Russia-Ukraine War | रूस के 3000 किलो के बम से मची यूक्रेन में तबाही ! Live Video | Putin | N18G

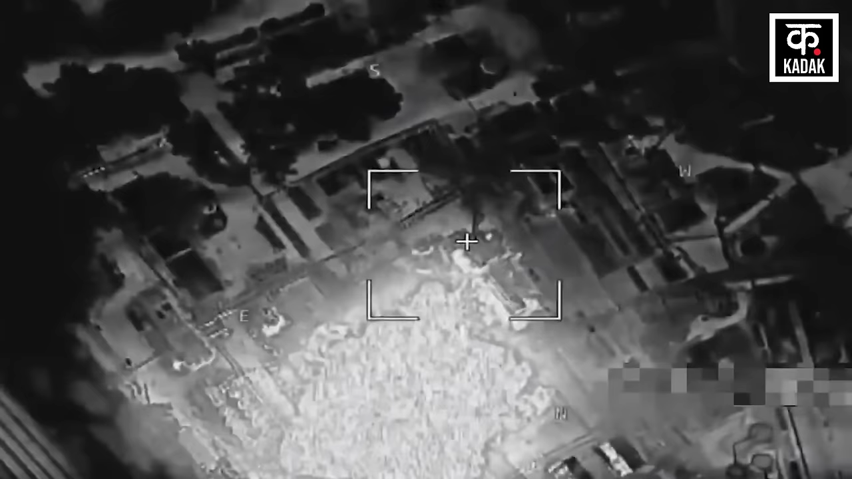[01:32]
इसका एक वीडियो भी सामने आया है।
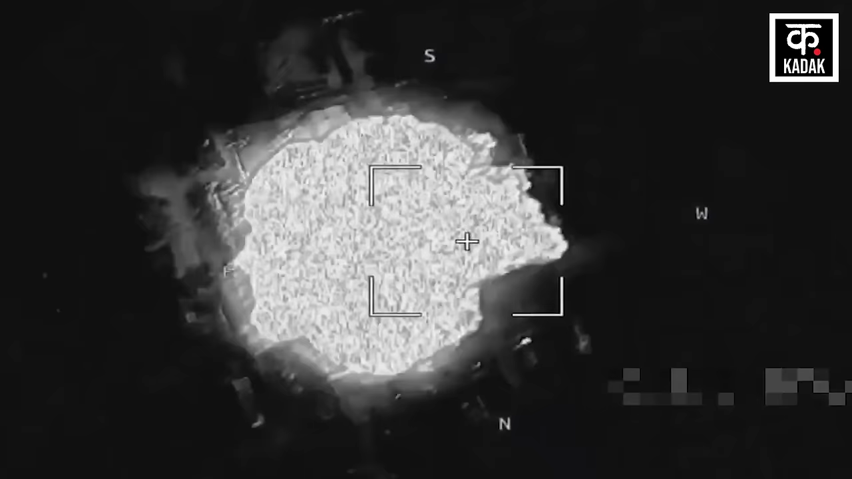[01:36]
ग्लाइडेन मॉड्यूल से लैस तीन टन के उच्च विस्वोटक बम ने एक युक्रेनी कमान सेंटर पर हमला किया।